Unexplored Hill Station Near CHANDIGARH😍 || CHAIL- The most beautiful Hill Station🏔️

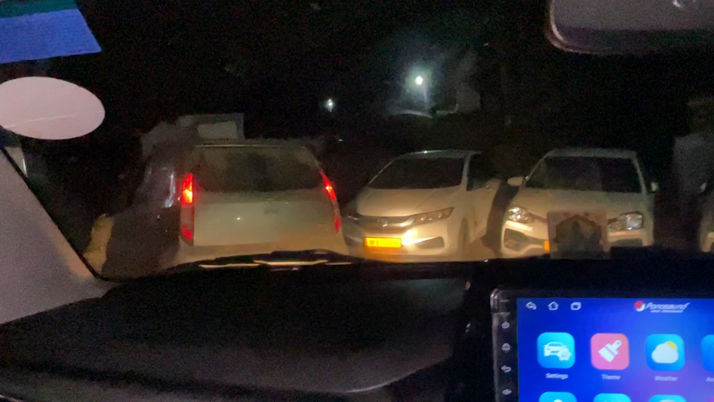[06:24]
उसके पीछे पीछे जाके हम नैनो, चले जाएंगे, नैनो हमें करवाएगी ऑफ रोडिंग। ऑफ रोडिंग करेंगे आज हम नैनो के साथ और बलैनो के साथ ऑफ रोडिंग ट्राई कर रहे हैं।
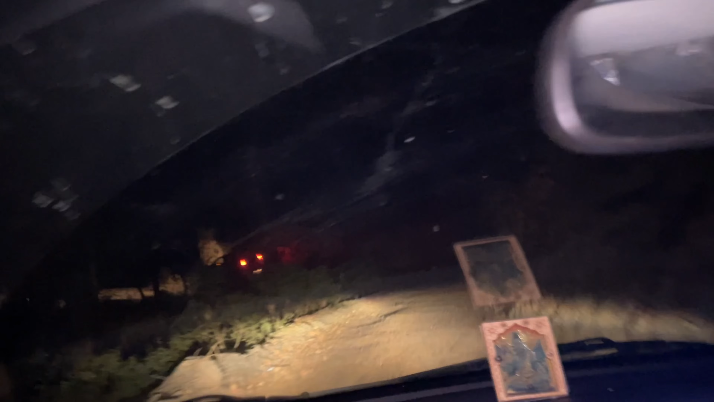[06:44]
हाँ चढ़ाने में थोड़ा सा जोर लगेगा, चढ़ाने में लगेगा, चढ़ाने में। भाई अपनी ऑफ रोडिंग कंप्लीट करके पहुंच गए यहाँ पे।